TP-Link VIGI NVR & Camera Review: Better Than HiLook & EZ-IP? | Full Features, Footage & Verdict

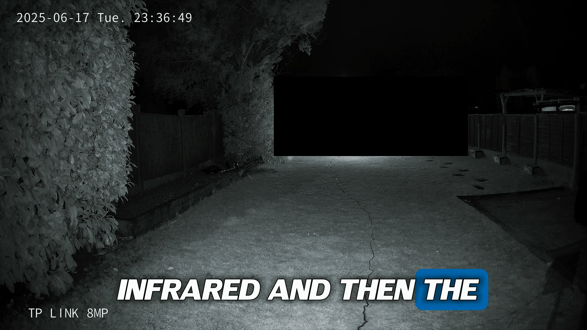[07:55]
one i'm just showing you where it's completely dark now there's no reason for that it's just going to be dark because